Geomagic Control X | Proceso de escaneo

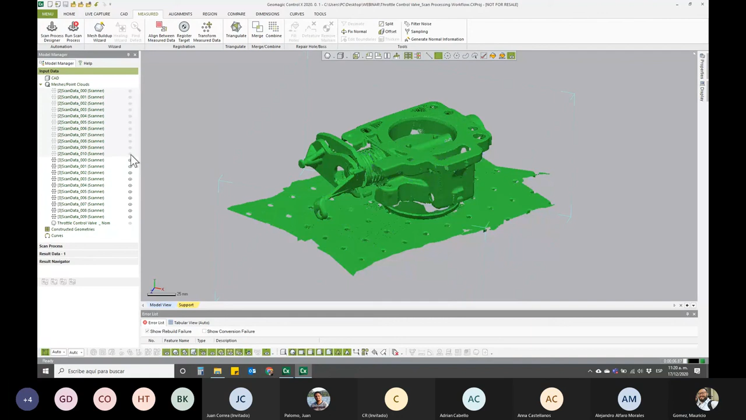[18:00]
Este es un primer escaneo. Y este sería otro escaneo.